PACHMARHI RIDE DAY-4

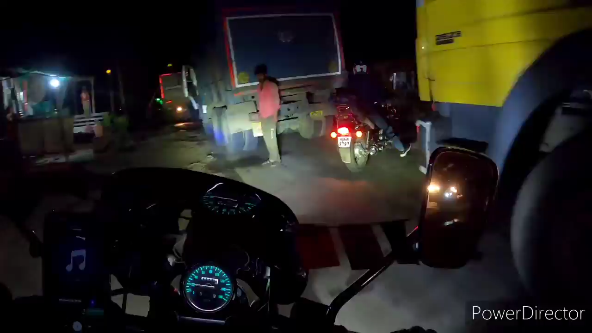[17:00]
क्या शानदार नज़ारा हो रहा है देख लो आप सड़क का और ट्रैफिक का भी। अभी कल लंबा था, मैंने रिस्क लेना ठीक नहीं समझा इसलिए बाकी सब भाई निकल गए और मैंने बाइक दबा ली,
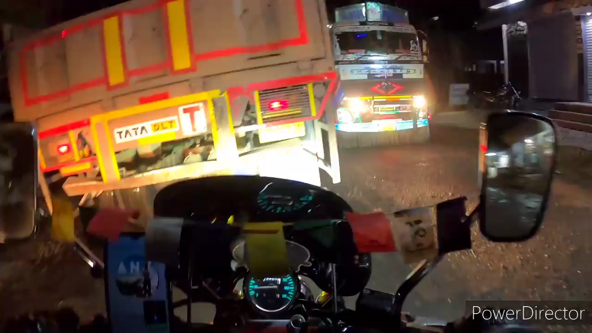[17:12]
क्योंकि जान है तो जहान है, अपना तो एक ही नारा है। पर इसका मतलब ये भी नहीं है
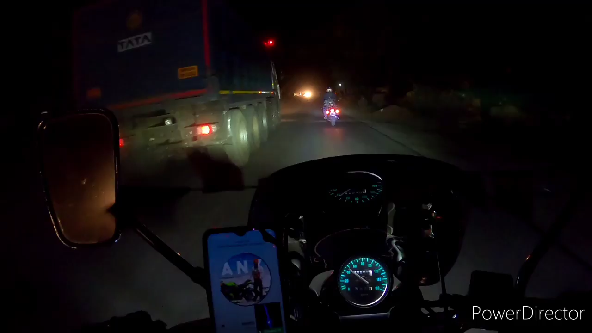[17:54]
आँखों को भी बचाता है, हेलमेट पहना करो।
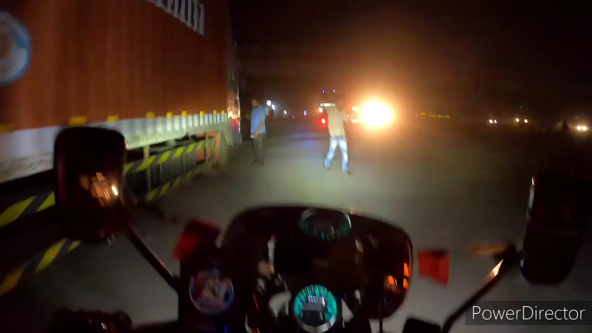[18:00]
तो आ गए हम लोग इंदौर रिंग रोड पर, ये रहे सब भाई लोग। यहाँ से हम लोग सीधे एक लेफ्ट लेके बॉम्बे रोड पकड़ लेंगे।
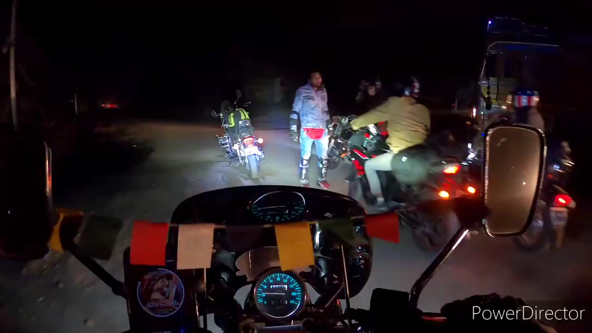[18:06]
अरे ग्लव्स गिर गया था मेरा, वहाँ मेरे को लगा ही ना ग्लव्स उतारा वहीं रह गया।
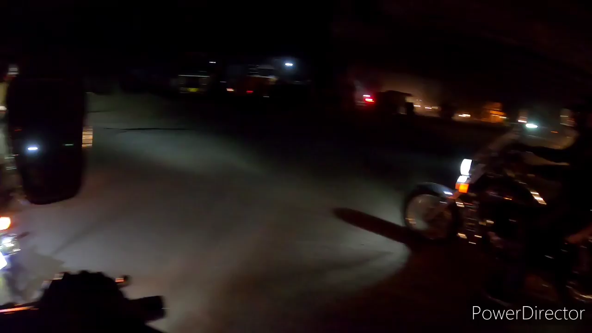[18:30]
तो दुख भरे दिन बीते रहे भैया, अब सुख आयो रे।
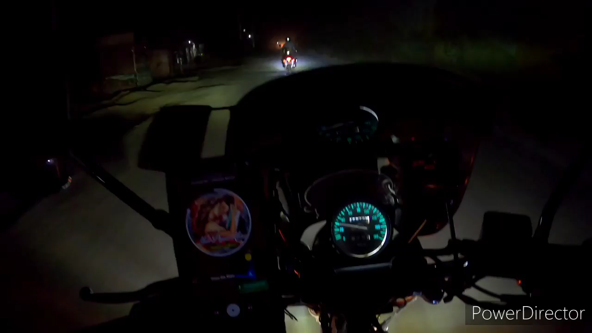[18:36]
और अब जो रोड आने वाला है वो बहुत प्यारा और अच्छे बच्चों वाला रोड रहेगा। तो अभी हम हैं रिंग रोड पर,
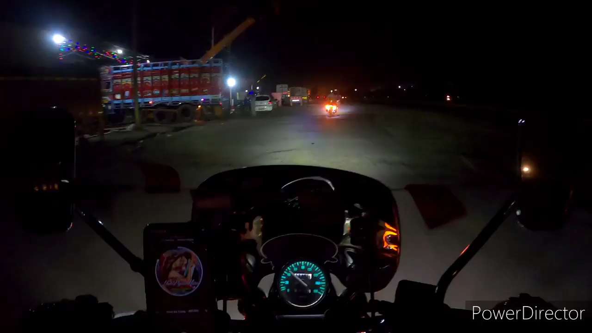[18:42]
यहाँ से हम लोग जाएंगे राव सर्कल, राव सर्कल से हम लोग सीधे पकड़ेंगे अपना 3 नंबर नेशनल हाईवे बॉम्बे आगरा रोड।
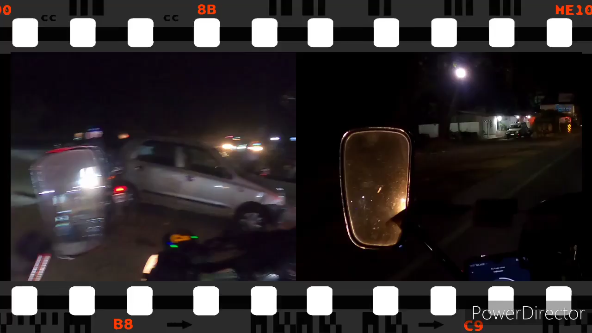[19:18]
तो अभी हम लोग पहुंचने वाले हैं कसरावत फाटे पर, यहाँ से अमित जो है वो चले जाएगा खरगोन।
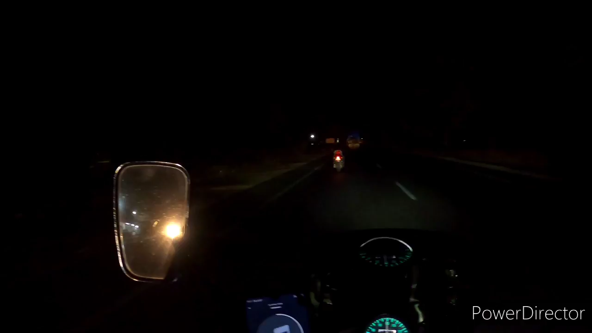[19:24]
तो हियर इज कसरावत फाटा, इस फाटे से आगे जाकर एक शहर आता है कसरावत, इसलिए नाम इसका है कसरावत फाटा।
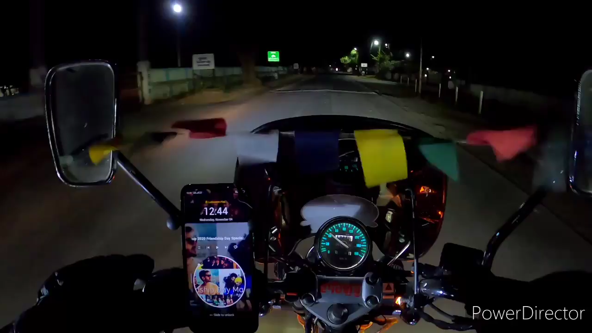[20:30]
तो फाइनली 12:44 पर, रात की 12:44 पर हम लोग बड़वानी में इंटर हो चुके हैं और अब देखते हैं किसी एक जगह खड़े होकर इस वीडियो को एंड करेंगे और फिर अपने अपने घरों की तरफ निकलेंगे।